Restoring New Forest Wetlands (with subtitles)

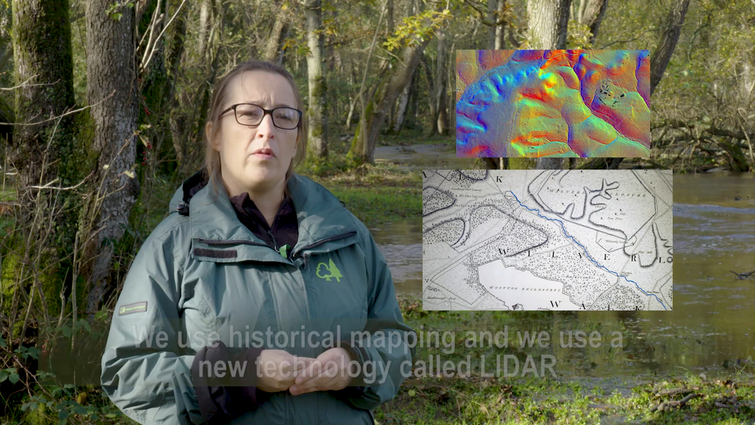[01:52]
which helps us to provide an aerial photography of the landscape to help us build a picture of what actually needs to be restored and how to restore it.